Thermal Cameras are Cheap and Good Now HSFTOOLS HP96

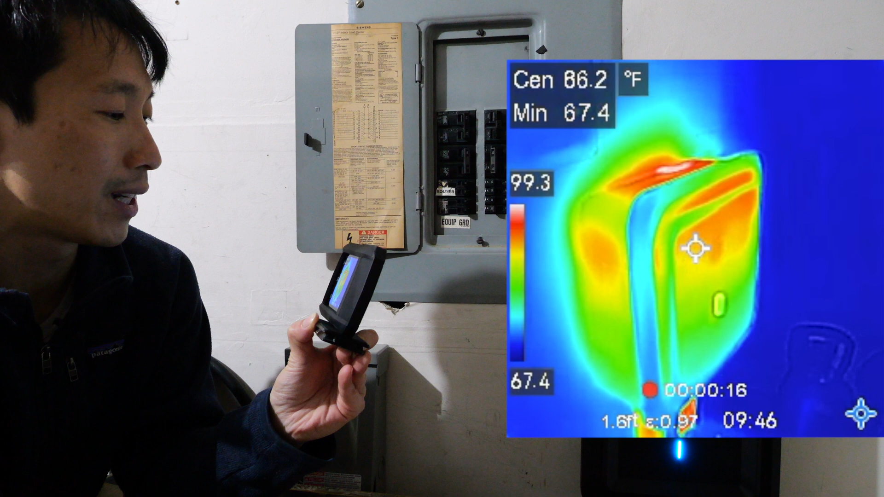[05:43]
On screen: spot 86.2°F, min 67.4°F
The center is 86 degrees Fahrenheit. On top, it's quite warm, 106.
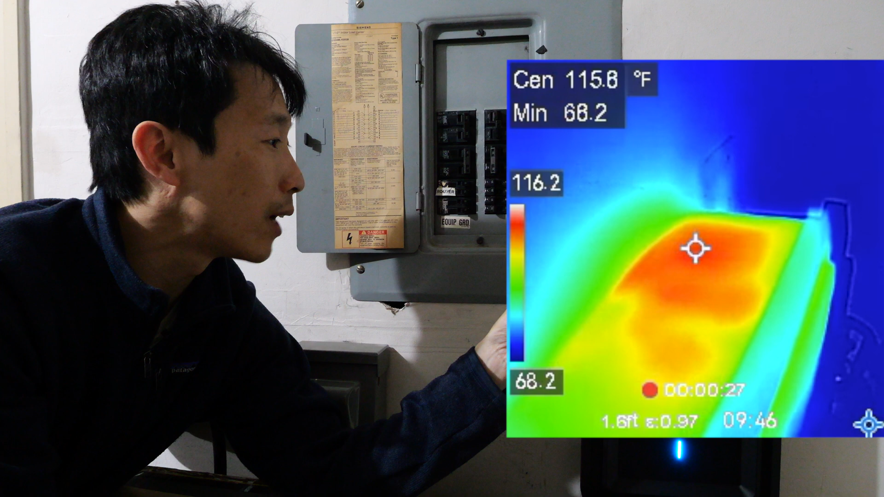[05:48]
And there's even a hot spot right in there. 116 degrees. And then we can check out the breakers here.
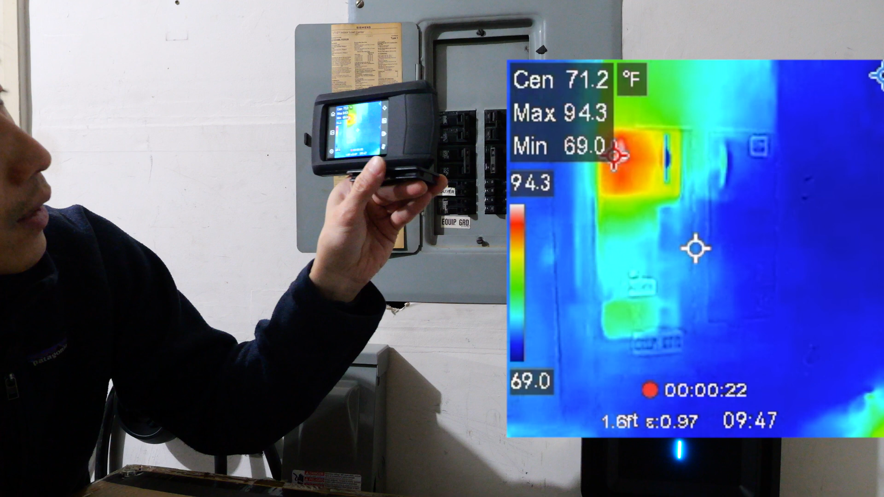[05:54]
Look at that. And we see a hot spot of 95 degrees, which is within range.
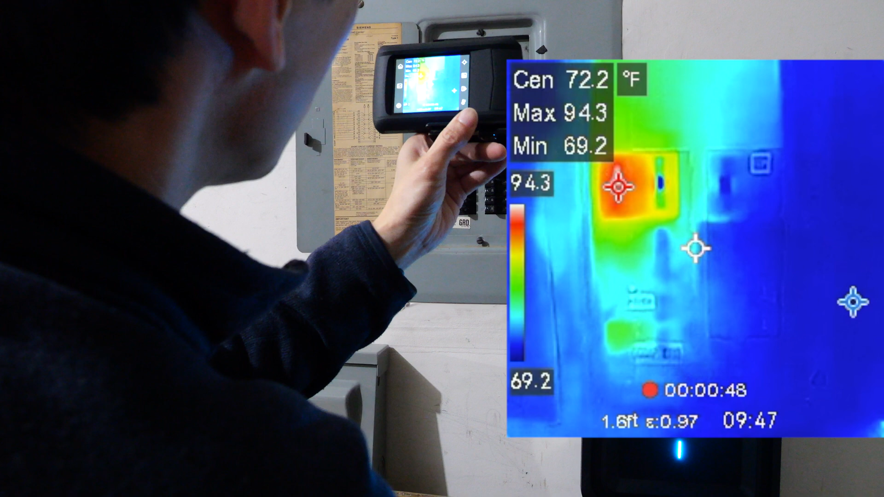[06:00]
On screen: spot 72.2°F, max 94.3°F, min 69.2°F, scale top 94.3°F, scale bottom 69.2°F
We can also check out the cable, which is 105. It's warm to the touch, but not hot.
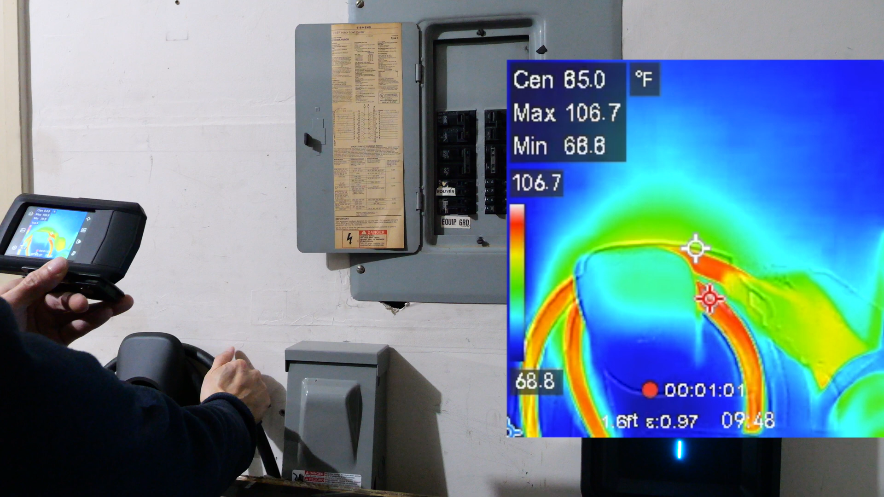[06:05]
On screen: max 106.7°F, min 68.8°F
This is very useful for checking anything out that's electronic. Usually if it overheats, there's something wrong with it.
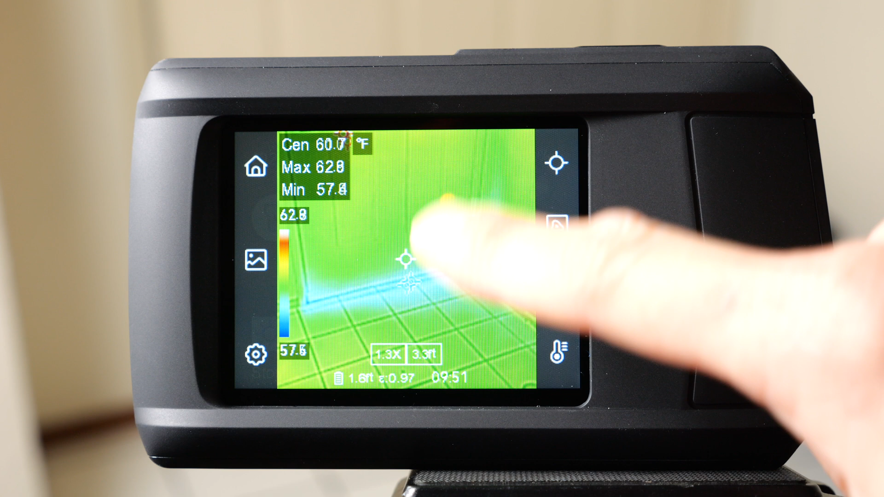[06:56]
So we can go back and it's brighter now. If you want to change the zoom, you tap it once. The zoom will show up here.
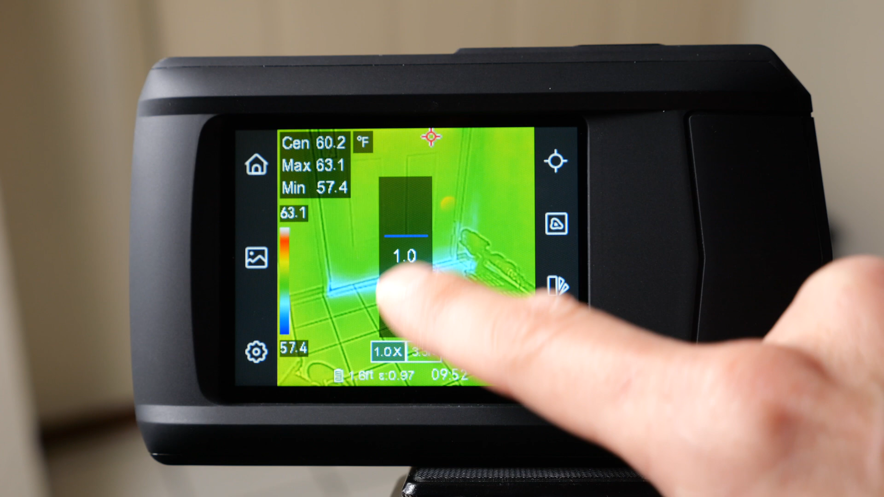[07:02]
On screen: max 63.1°F, min 57.4°F, scale top 63.1°F, scale bottom 57.4°F
We can then drag it closer and closer all the way up to 4x.
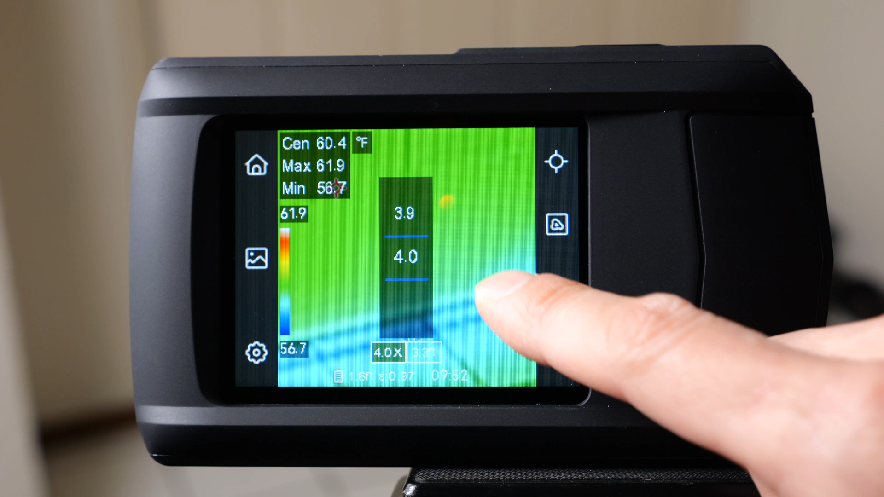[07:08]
On screen: spot 60.4°F, max 61.9°F
You want to adjust this to whatever you're measuring. Right now my hands about one foot away roughly.
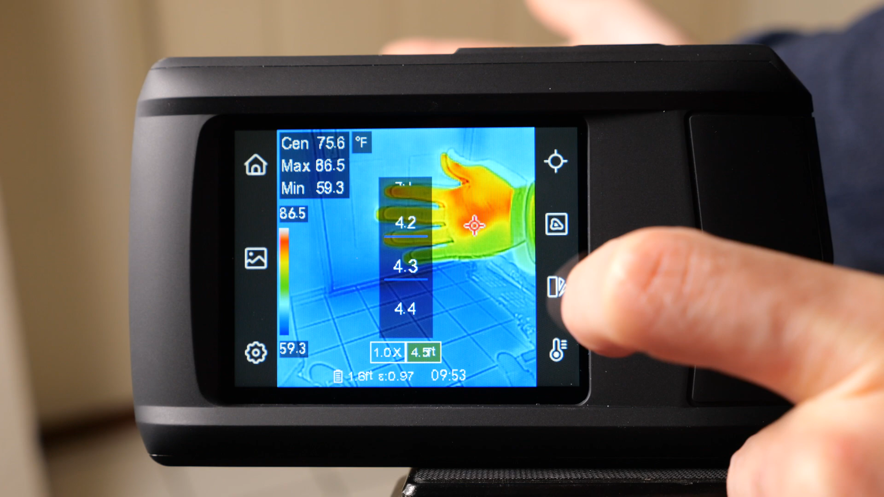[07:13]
On screen: spot 75.6°F, max 86.5°F, min 59.3°F
So I'm going to adjust it to there.
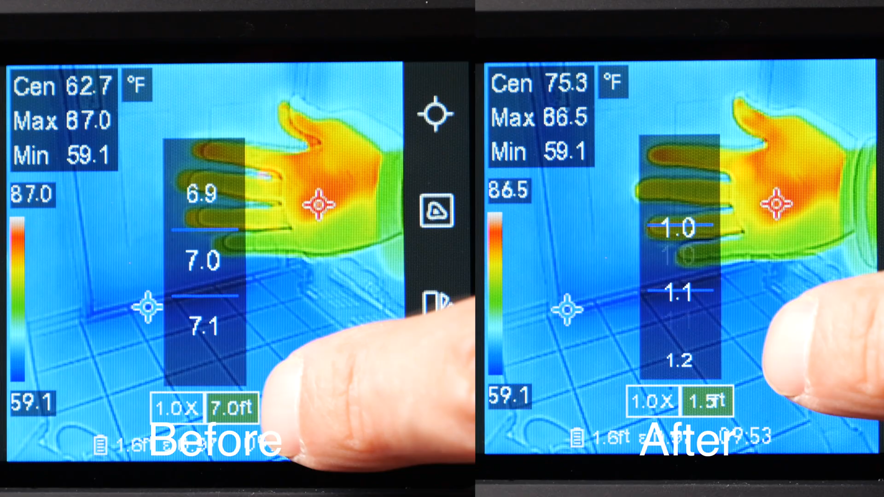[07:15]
On screen: min 59.1°F, scale bottom 59.1°F
One foot away.
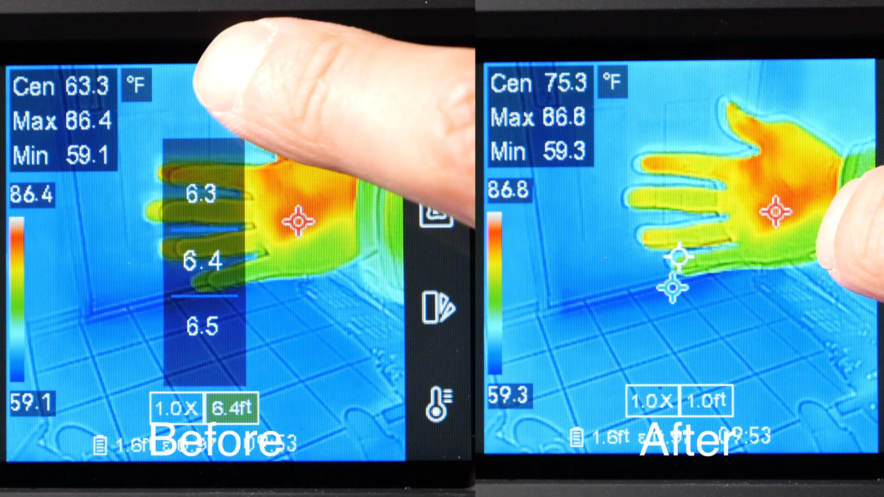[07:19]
And you can see the thermal data matches a lot better with the visual data.
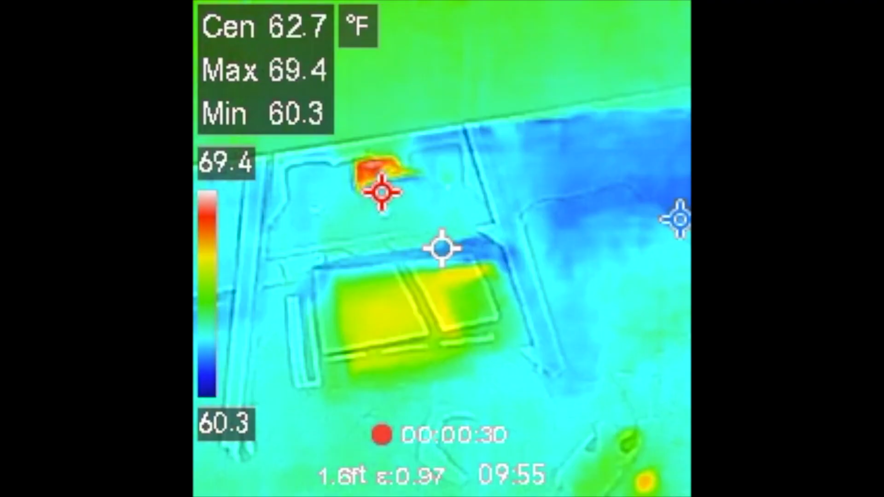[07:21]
On screen: max 69.4°F, min 60.3°F, scale top 69.4°F, scale bottom 60.3°F
You can also use this to see if something is turned on. This is my entertainment center. And you look at that thing back there. It's a little bit warm.
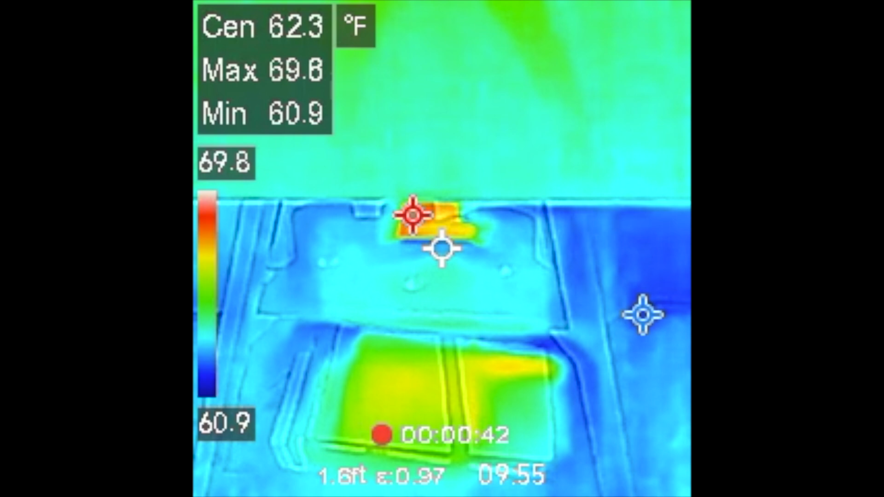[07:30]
On screen: spot 62.3°F, min 60.9°F
I haven't turned it on for a really long time. And this turns out is an Apple TV.
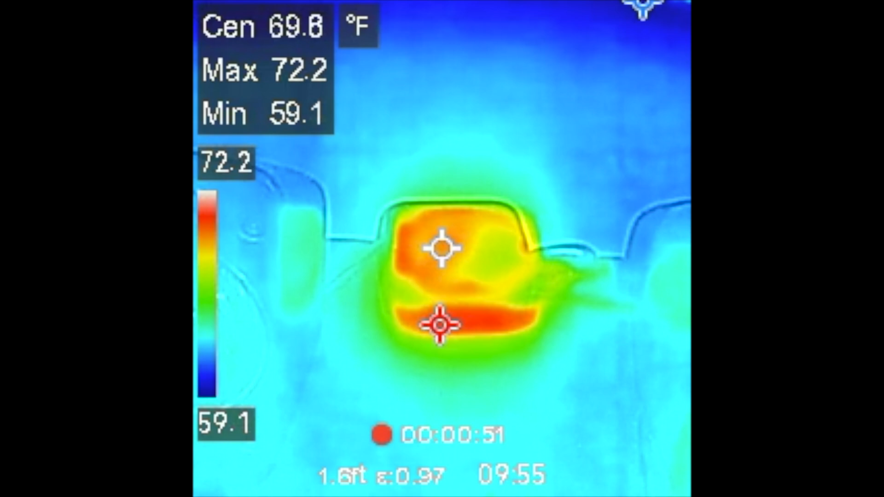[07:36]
On screen: max 72.2°F, min 59.1°F
Front of it is 72 degrees. So it's room temperature, but surrounding it is a lot cooler, right?
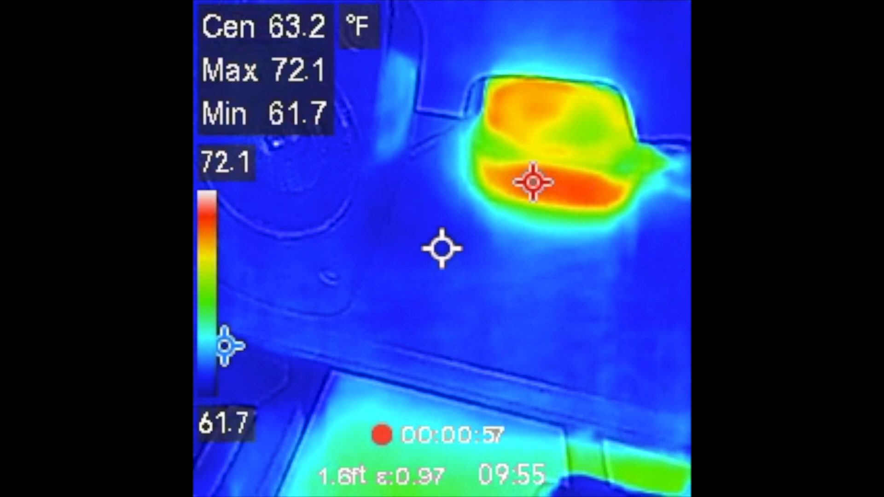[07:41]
63 degrees. When that happens, you'll know that it's using standby power.
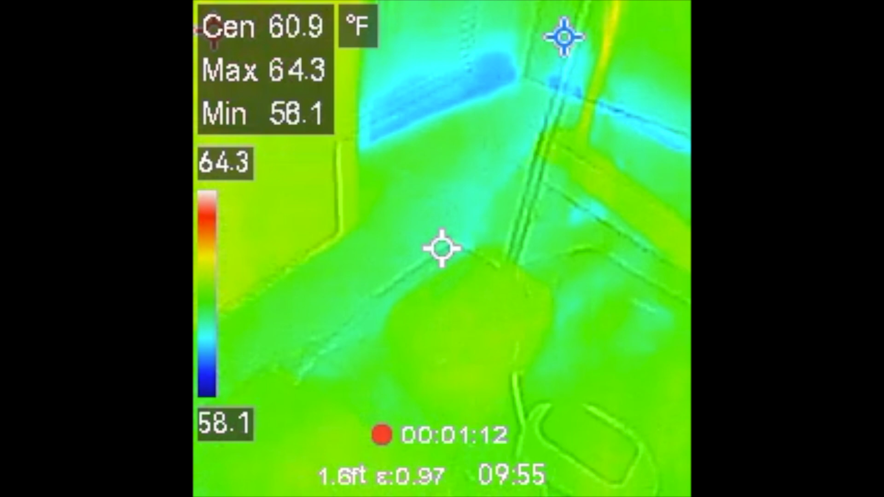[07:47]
On screen: spot 60.9°F, max 64.3°F, min 58.1°F, scale top 64.3°F, scale bottom 58.1°F
So you can just kind of look around the house and just sweep around. And you can easily see if anything is turned on.